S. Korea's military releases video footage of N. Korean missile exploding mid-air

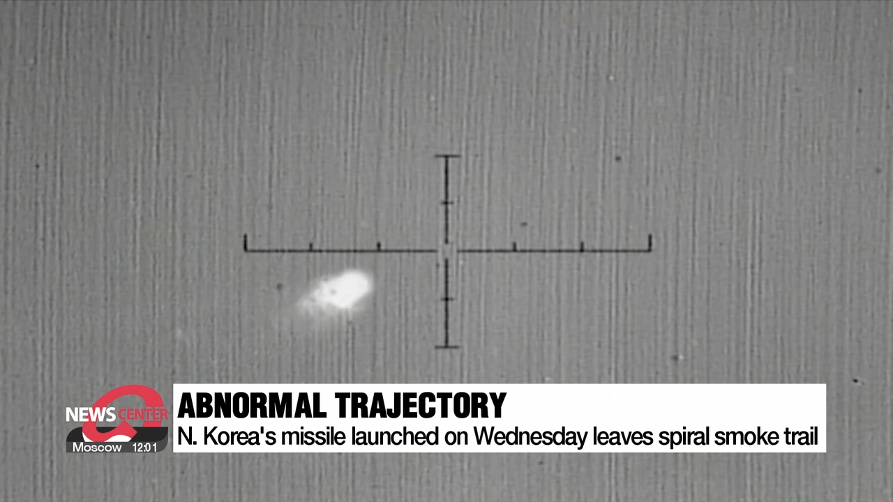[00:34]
The missile reportedly traveled around 200 kilometers before exploding in mid-air,
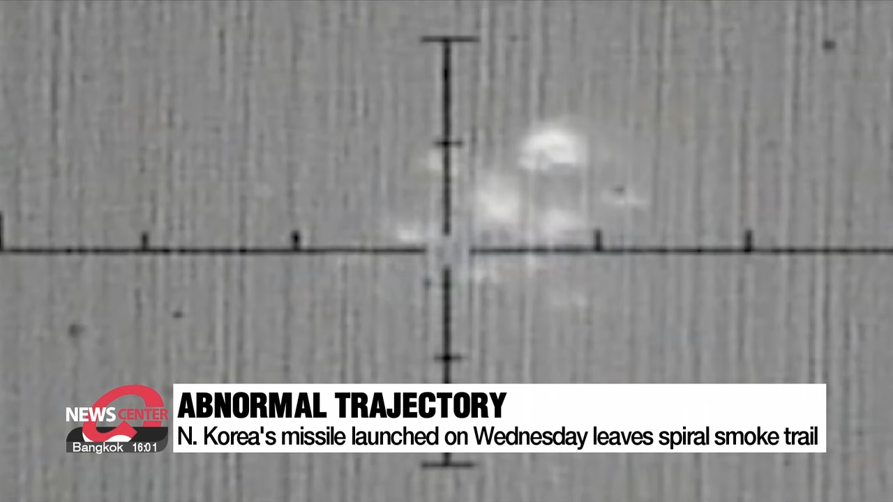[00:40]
spreading debris into the East Sea.